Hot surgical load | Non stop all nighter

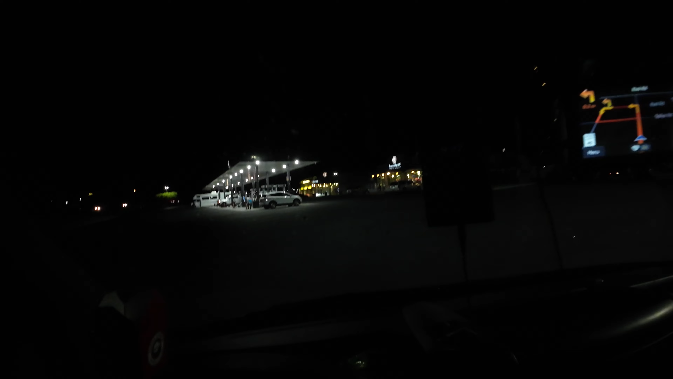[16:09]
their discount card or whatever card you got to have to actually have it.
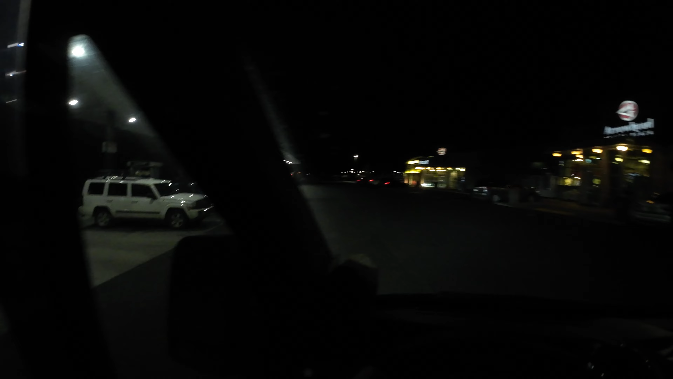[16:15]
But let's go see exactly in reality how much diesel is. So, yeah, that's like, that's what I like.
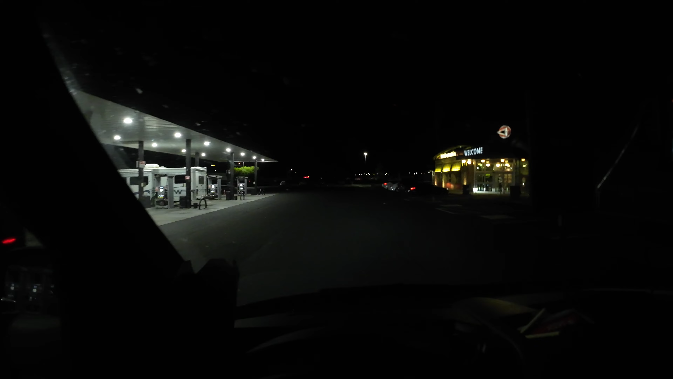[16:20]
I like to be here at the end. So, well, since I'm stopping by, I wanted a Powerade. And, uh, we'll just fill up as well because I don't like to waste time anywhere.
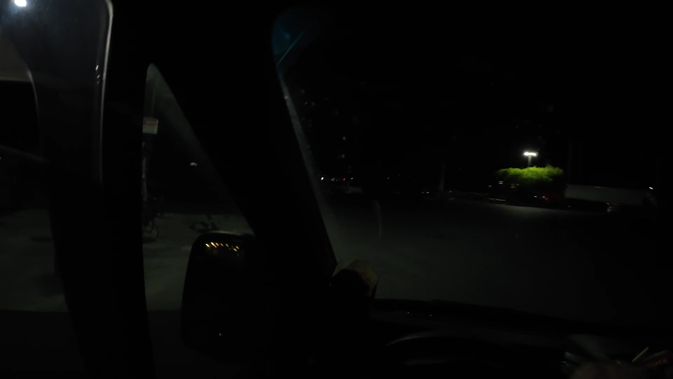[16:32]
So, while I'm grabbing that, it's going to get full. I'm going to grab, uh, the washing stick, wash my windshield because it is getting nasty.
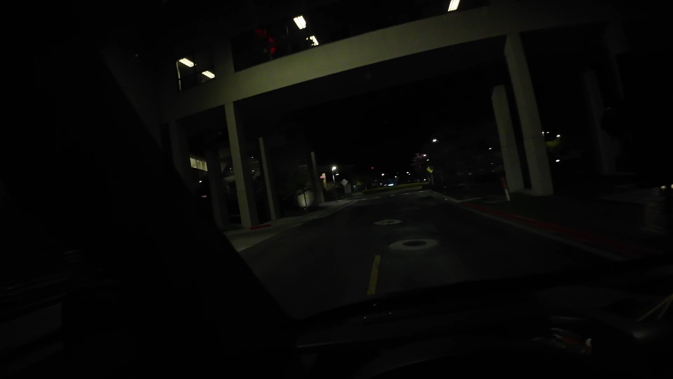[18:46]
Where would the loading dock be?